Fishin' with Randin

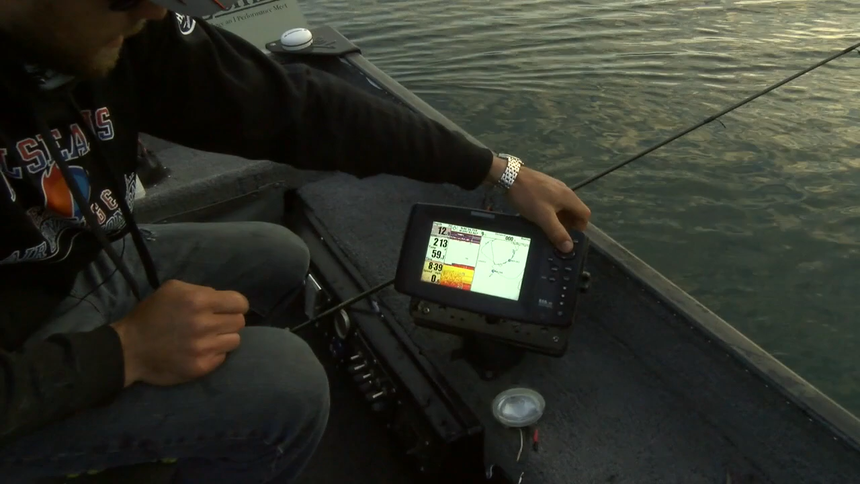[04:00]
I've got this back piece that we're in. And you can see I've just been trolling and trolling and trolling and trolling all day.
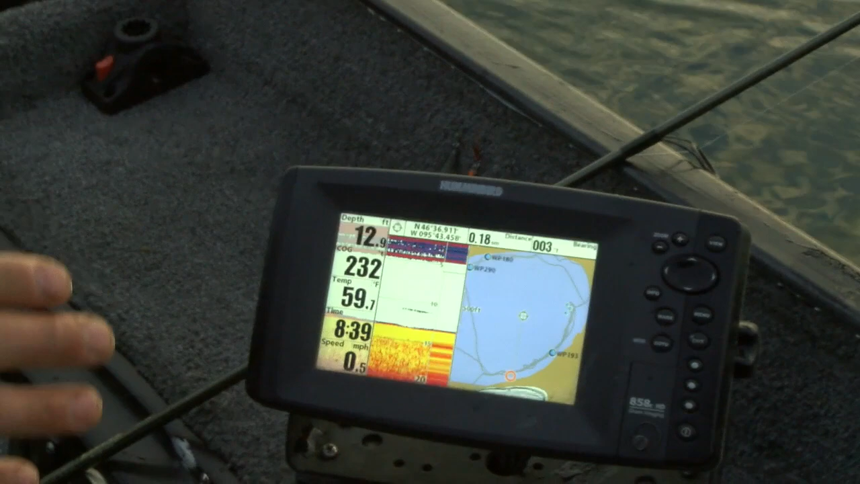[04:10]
On screen: depth 12.9 ft, water 59.7°F, speed 0.5 mph
Just checking stuff out and different depths, different styles. And you just keep moving back and forth, back and forth, because those fish are not going to be schooled up. You're going to have one fish here, one fish another hundred yards down, one fish back that way.